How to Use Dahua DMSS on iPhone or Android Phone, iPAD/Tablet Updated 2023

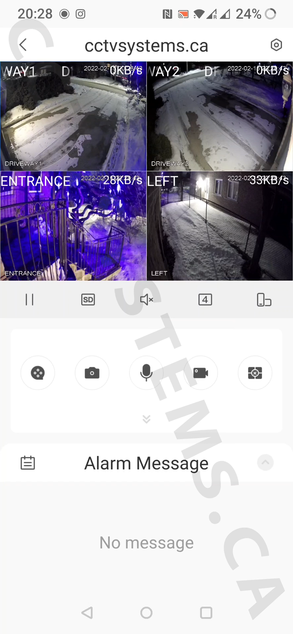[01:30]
And there you go. Double click on any of the camera will bring you to the full screen. By pressing the SD button you can change from previous quality to highest quality.